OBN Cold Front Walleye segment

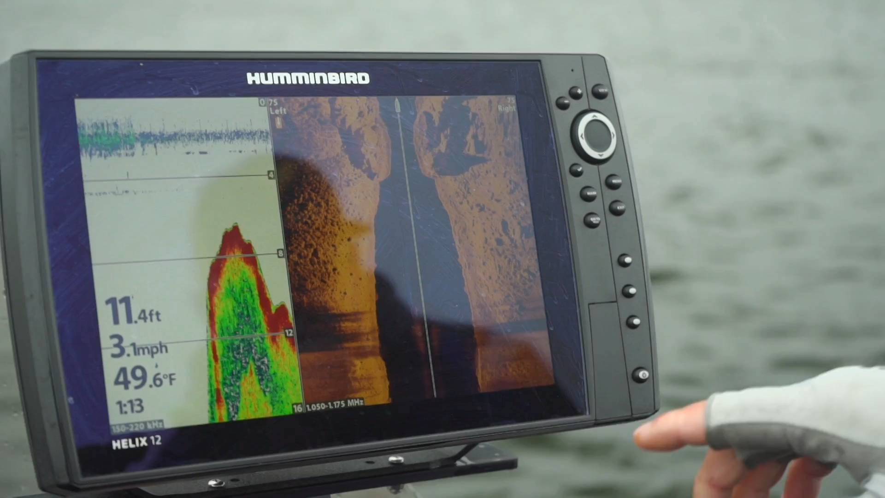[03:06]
On screen: depth 11.4 ft, water 49.6°F, speed 3.1 mph
So what we're doing is we're actually just going along this break here and the wind's ripping around this point. So what I want to see is where that currents meet from these rocks.
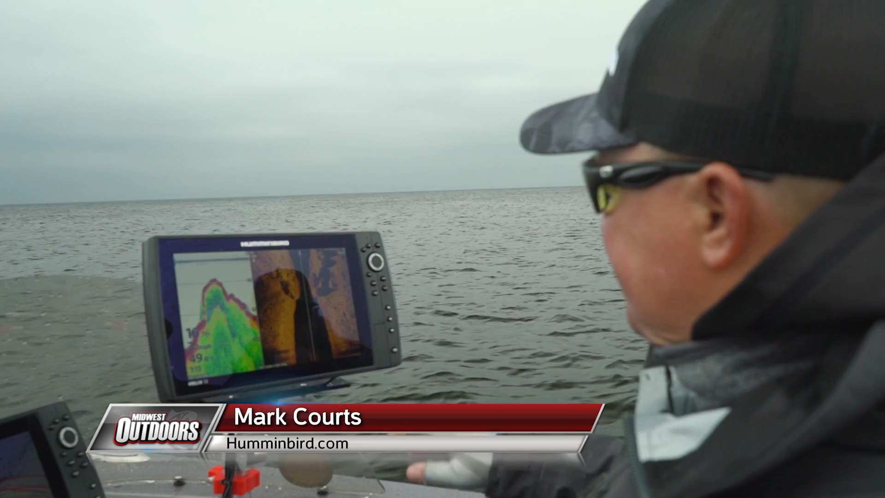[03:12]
And you can see how big some of these boulders are. We can come over here and hit zoom and you can see the depth of that rock.
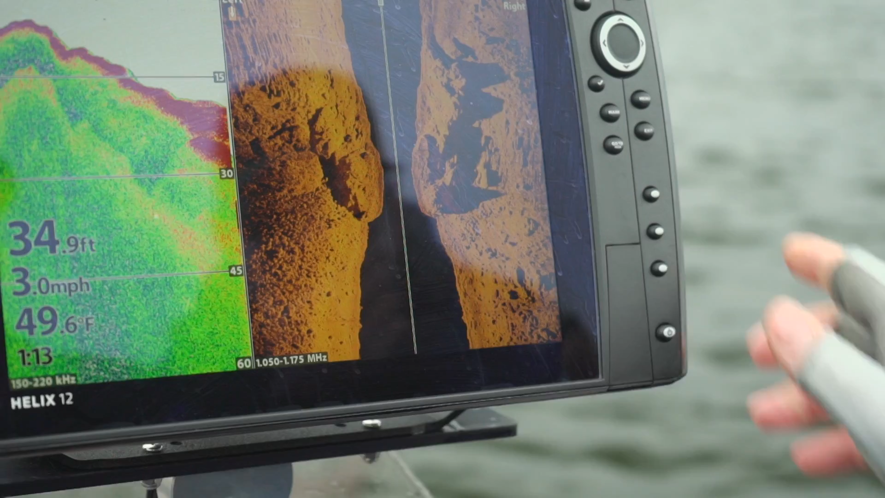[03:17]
On screen: depth 34.9 ft, water 49.6°F, speed 3.0 mph
But the other thing we can do is just basically slide the cursor over to any one of these edges,
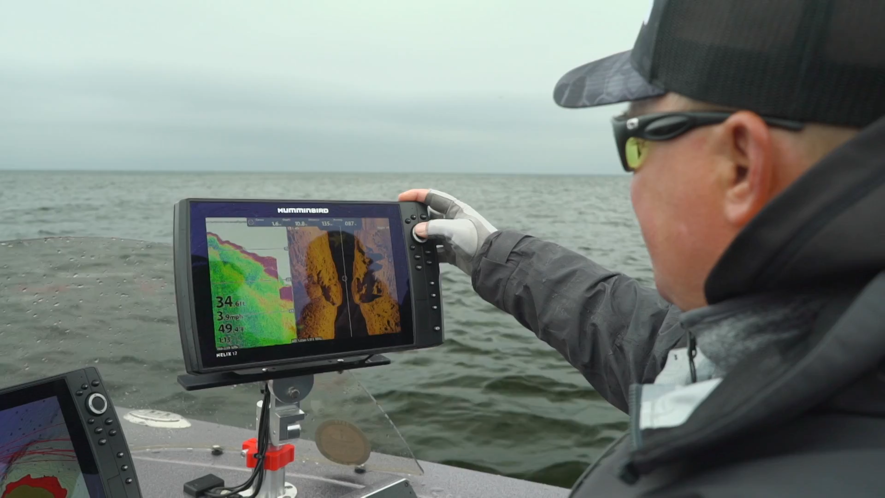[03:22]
hit mark, mark, and actually mark a waypoint.
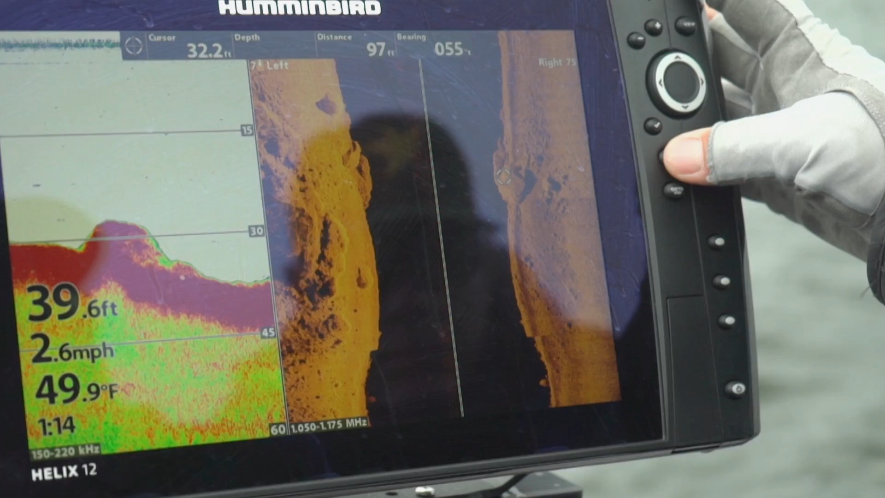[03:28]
On screen: depth 39.6 ft, water 49.9°F, speed 2.6 mph
And now it shows up on my GPS and I can actually go fish those actual edges.